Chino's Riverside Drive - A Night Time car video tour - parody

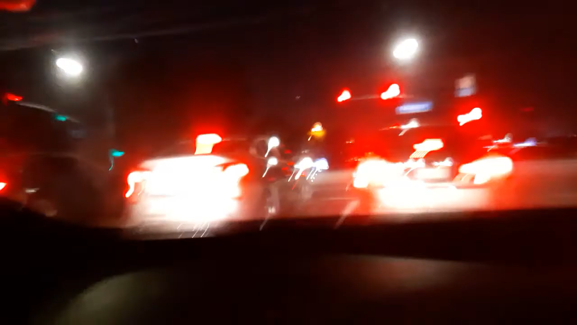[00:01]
Hello everybody we're here on Riverside Drive in Chino heading east toward
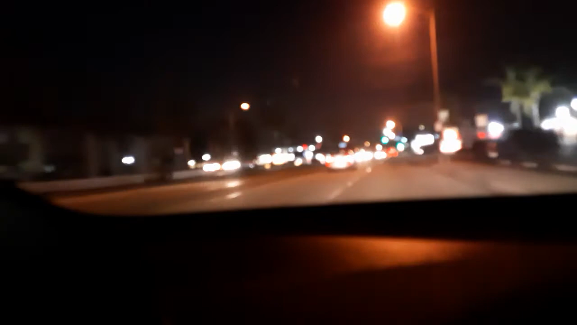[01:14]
sign is like three stories tall you can see it for miles that's an amazing thing let's see it's it's one of those where the words go crawling by Chino chino chino
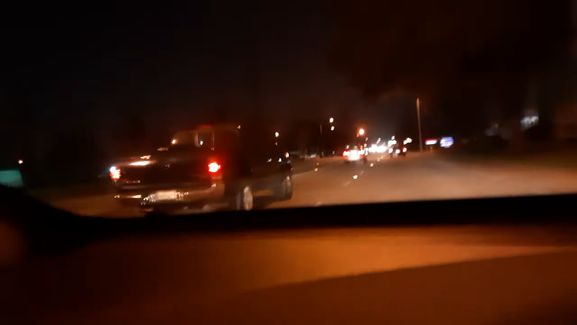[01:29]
official official official city of van camp pork and beans Wow that is that is that's an amazing who's ever selling sponsorships at the Chino City Hall those are some amazing connections there all right let's keep going down here on Riverside Drive in Chino and of course eventually it'll turn into another city